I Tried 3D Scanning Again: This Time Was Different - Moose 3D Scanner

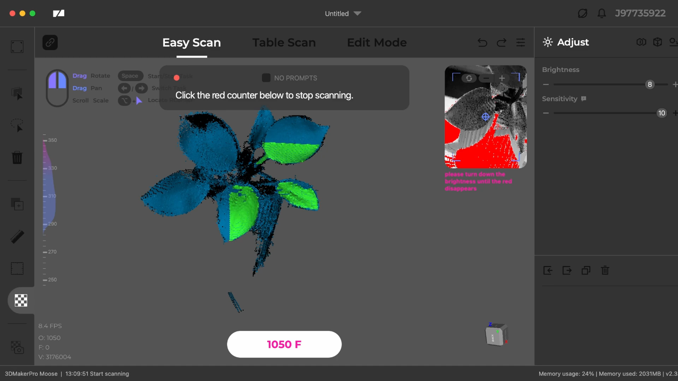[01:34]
The main thing to take away is to keep your scan brightness and sensitivity as low as possible for the best results.
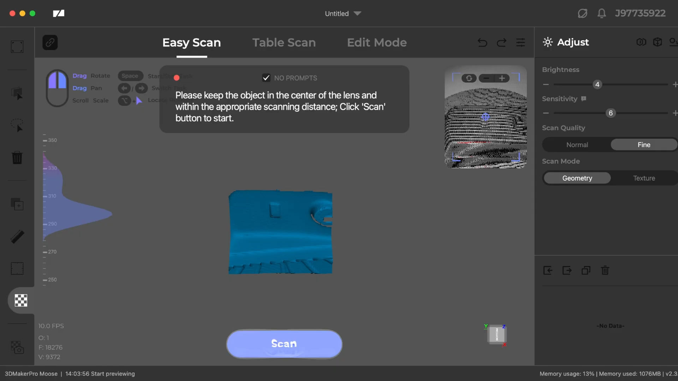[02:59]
Because I painted this part with grey primer it is the perfect surface to 3d scan so you can guarantee an excellent result like this.
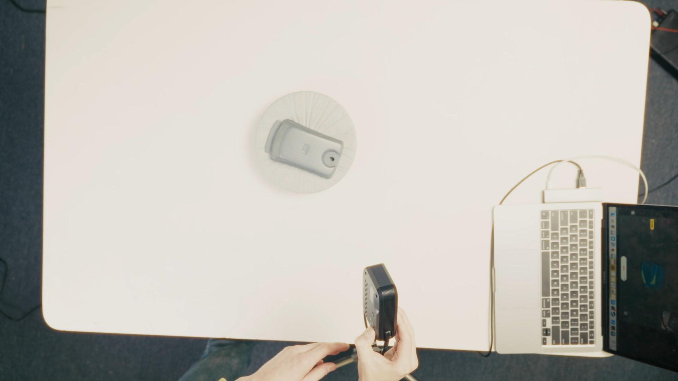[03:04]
As you can see by the scan preview we're already getting a lot of data.
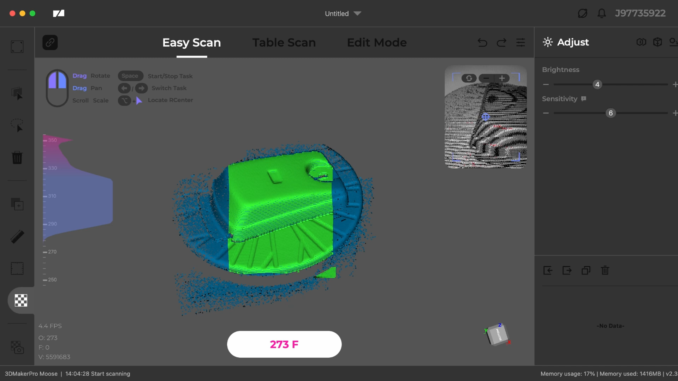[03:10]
The processed scan looks great and compared to the CR scan lizards one it's an improvement which was expected and nice.
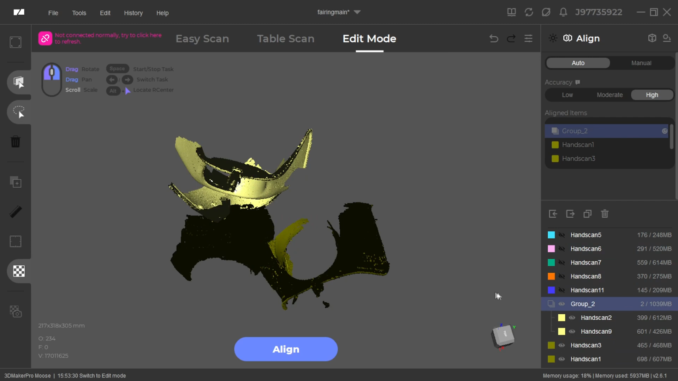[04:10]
I think this part was just a bit too big to be easily done without more modifications for tracking.
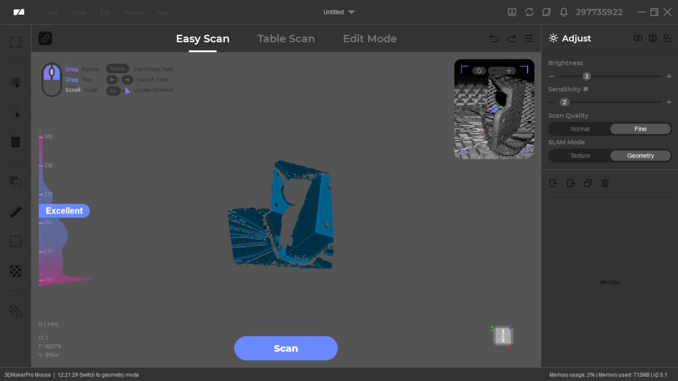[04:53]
It was printed in grey PLA but I sprayed some grey primer on it to remove any chance of there being a shine.
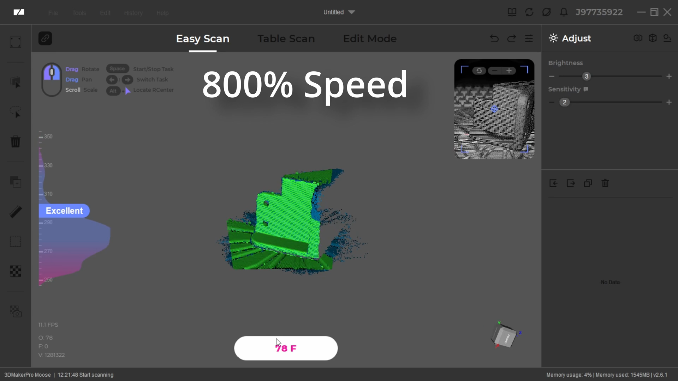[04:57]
That's actually a pretty good scan. So if I wanted to print this out I could and it would be usable.
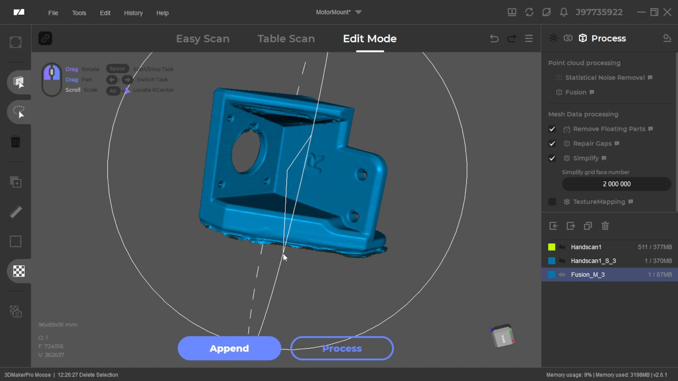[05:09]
For example the bottom here I would just sand that so that it's back to how it was and I could just re-drill the uh the holes. So yeah, not bad.
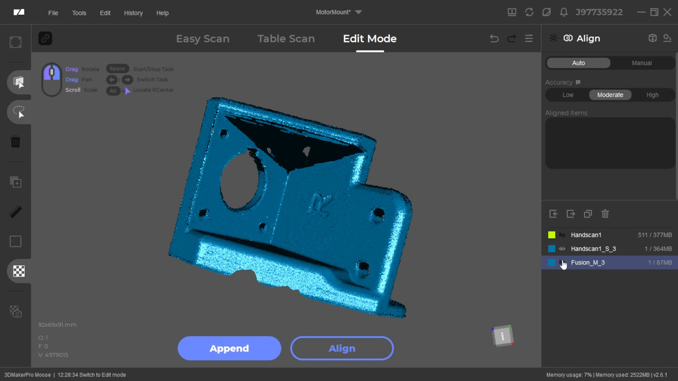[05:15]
It also depends if you hit the repair gaps function.
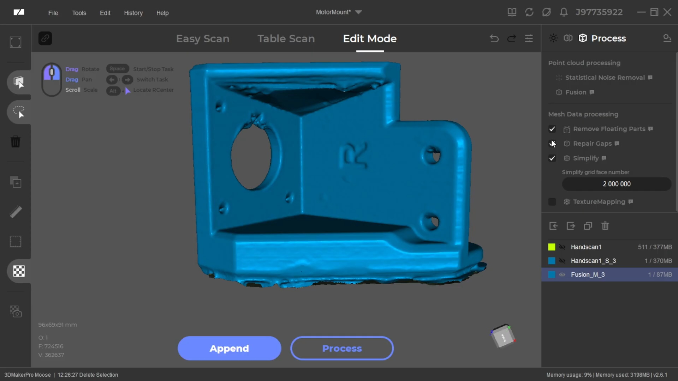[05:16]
That can also sometimes affect the geometries so that's something to consider.
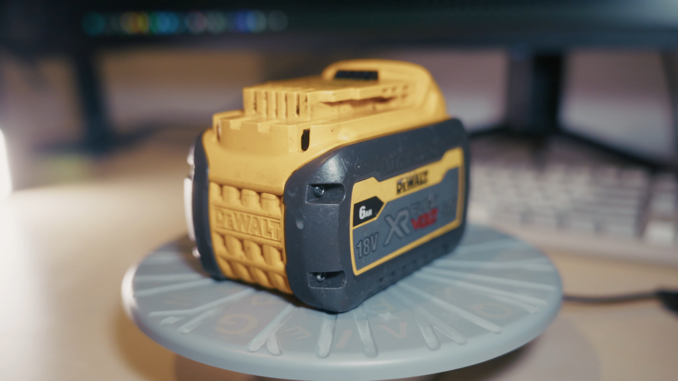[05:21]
Third to last is a dual battery.
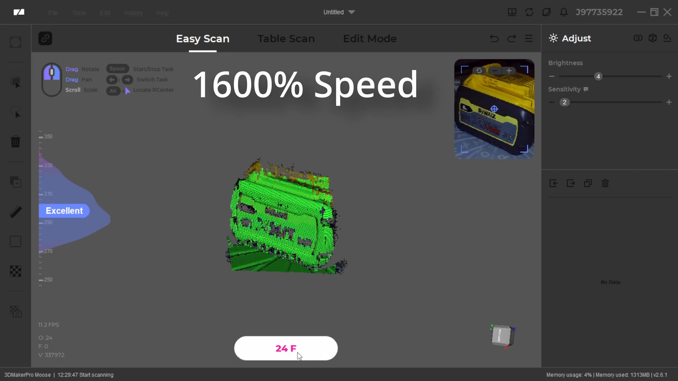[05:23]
A good combination of detail and texture. It actually surprised me.
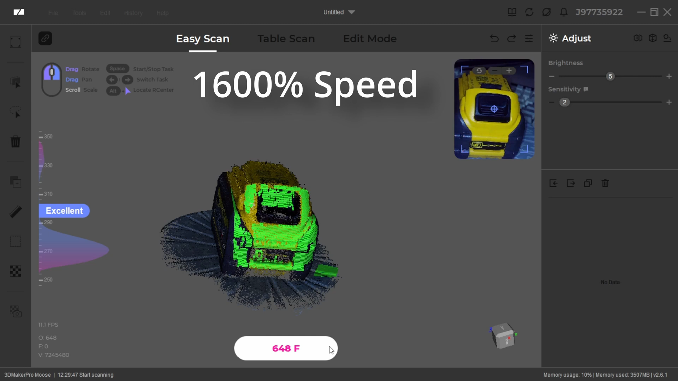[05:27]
Wow that's that's a lot better than I expected. It's got the details on the side even the front part which is slightly translucent.
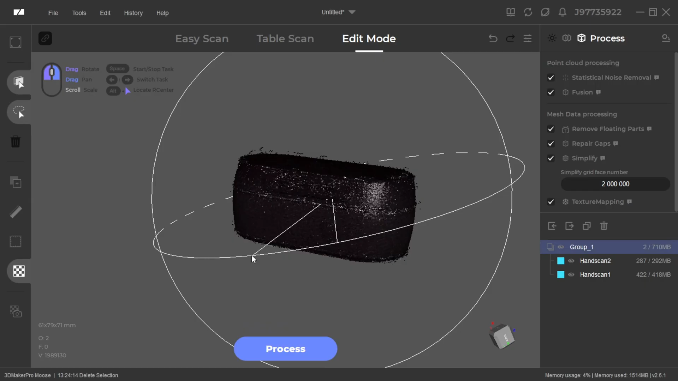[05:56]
Second to last is an earbuds case which uses really dark plastic and I think the scanner handled it really well.
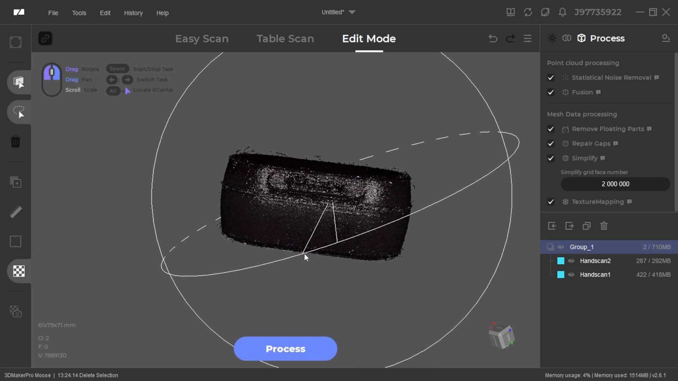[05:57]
You can also see where the shine was captured for the texture.
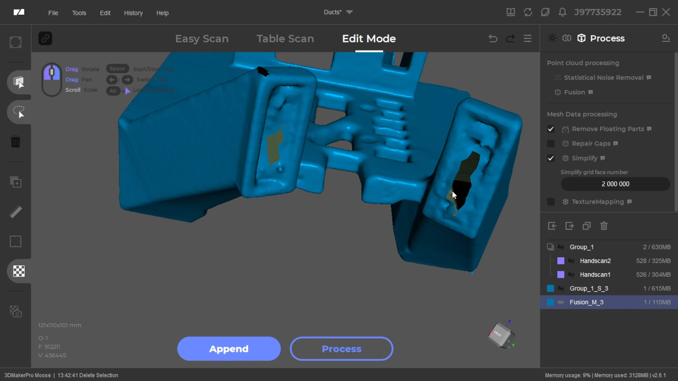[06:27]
The ducts need a bit of cleanup but that's to be expected since the scanner doesn't really know what's inside of them but yeah that's pretty good.